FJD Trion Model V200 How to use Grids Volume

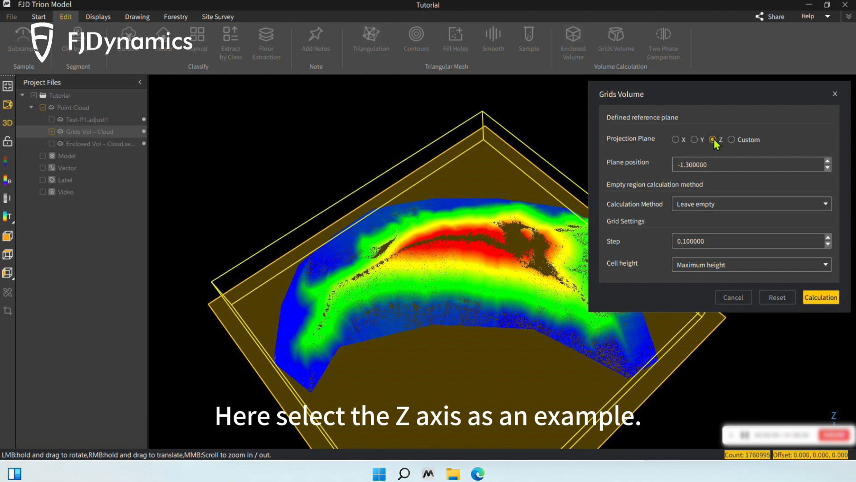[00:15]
Here, select the z-axis as an example. Confirm the plane position.
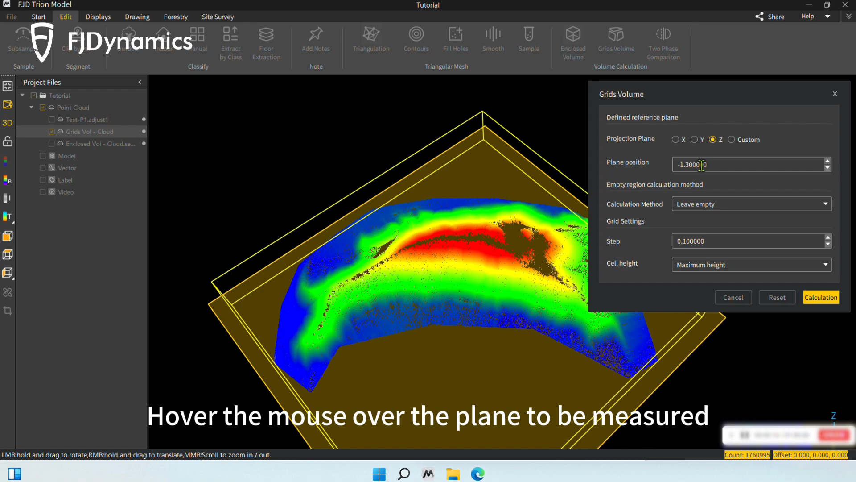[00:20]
Hover the mouse over the plane to be measured, and the current coordinates will be displayed on location in the lower right corner.
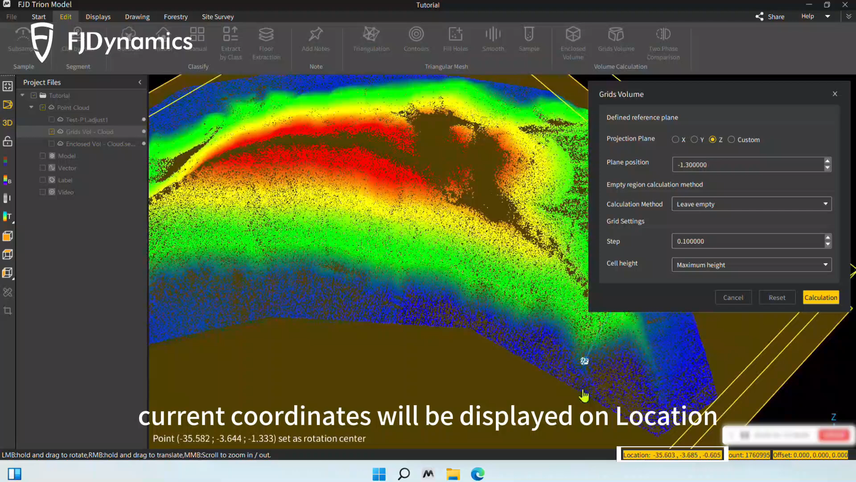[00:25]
In this demo, enter minus 0.55 for the plane position to confirm the starting plane.
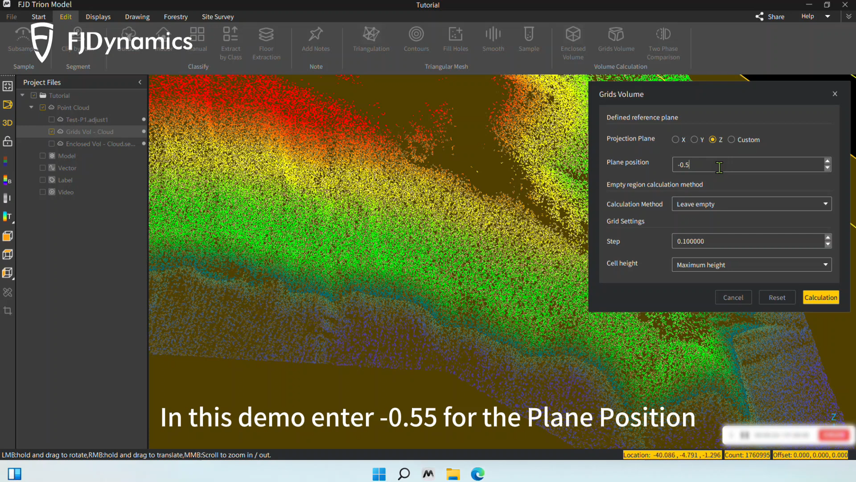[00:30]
In the section of empty region calculation method, choose the desired calculation method.
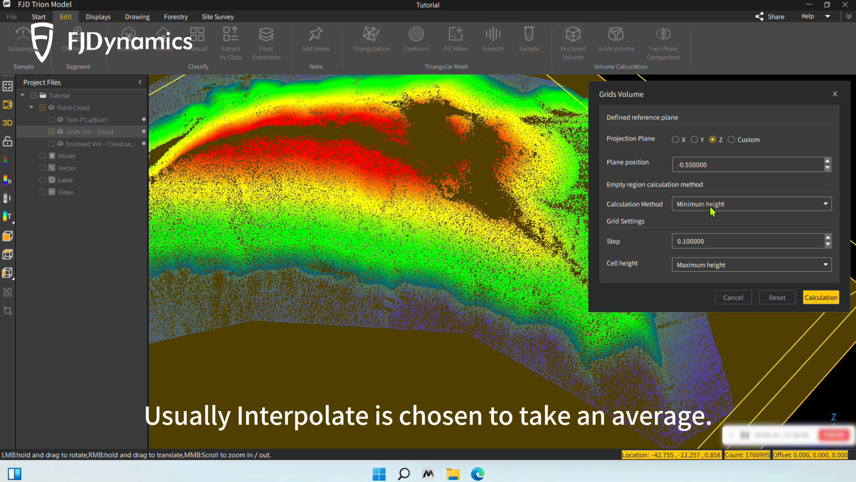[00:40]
Usually, interpolate is chosen to take an average. You can leave other parameters as default or change them as needed.
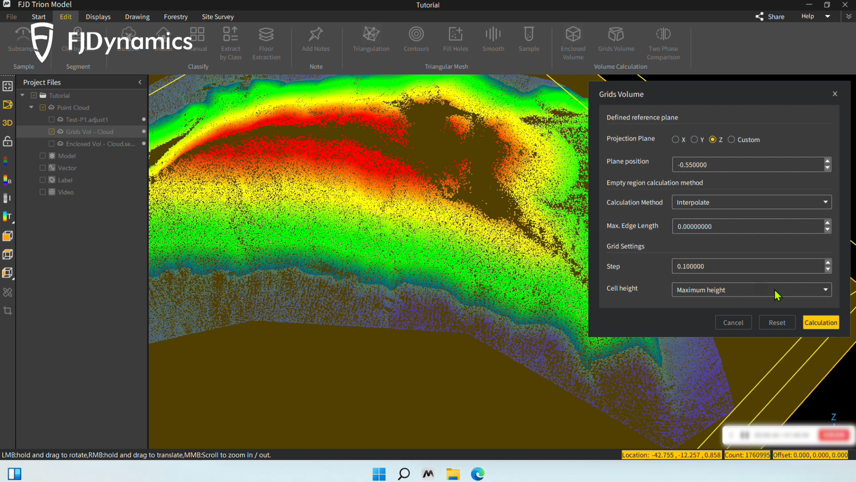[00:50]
Click Calculation to display the calculation results.
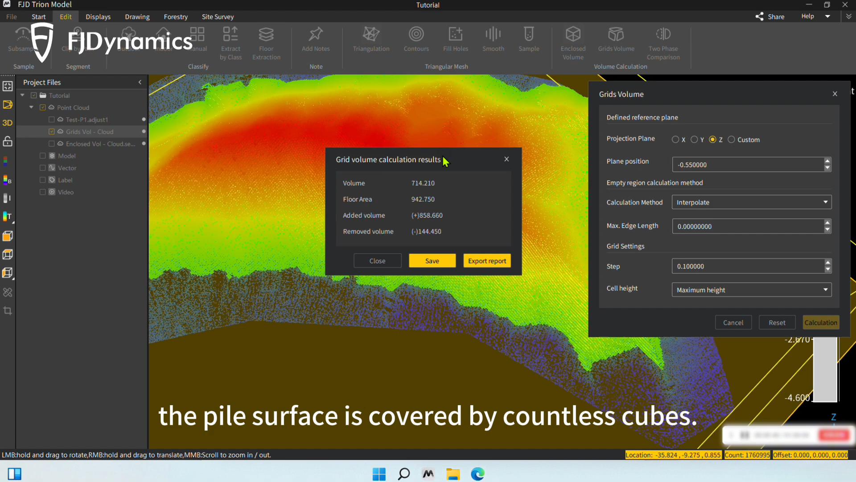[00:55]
You can see that the pile surface is covered by countless cubes.
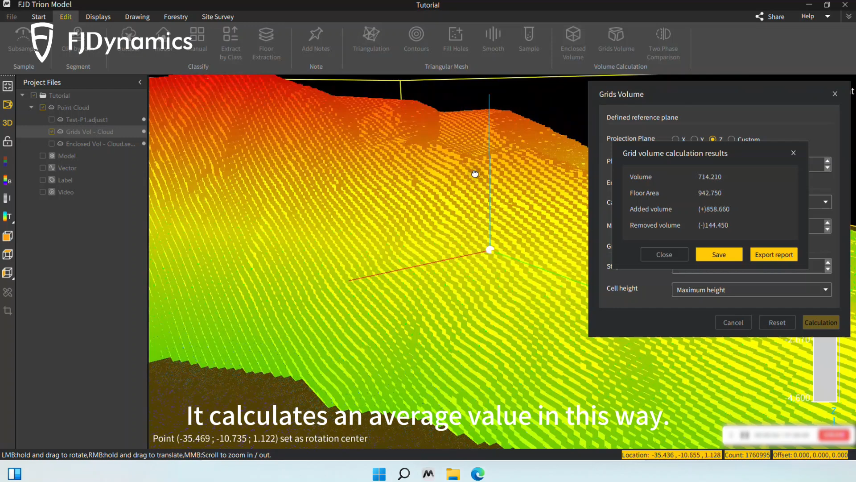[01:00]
It calculates an average value in this way. You can also try other calculation methods to see the effects.
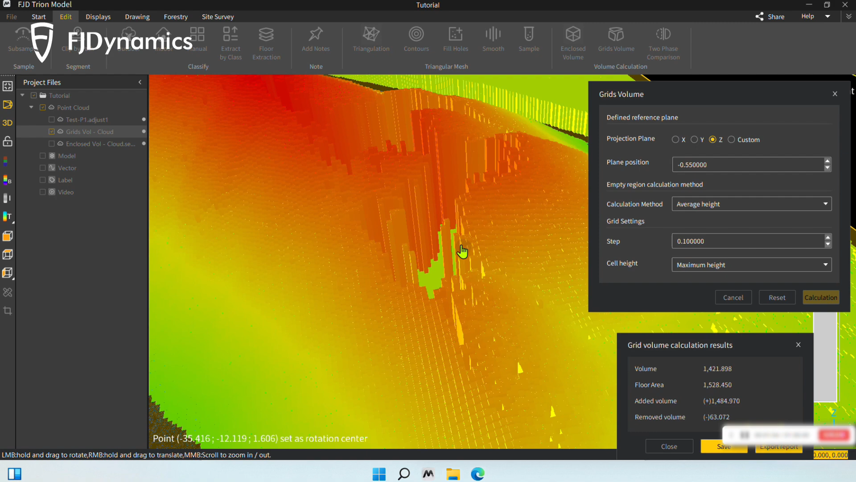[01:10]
If you don't need exact calculations, adjust the step parameter to get a rough value.
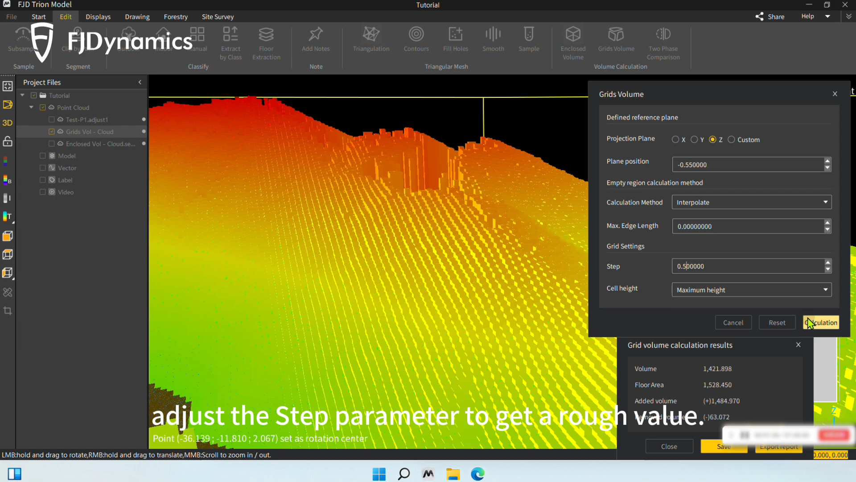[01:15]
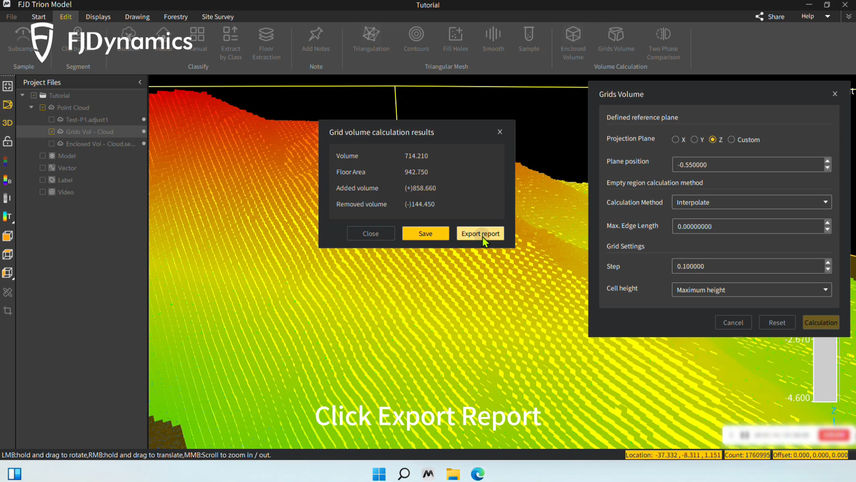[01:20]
Click Export Report to export the calculation results as a Word document. The above is our introduction to the grid's volume feature.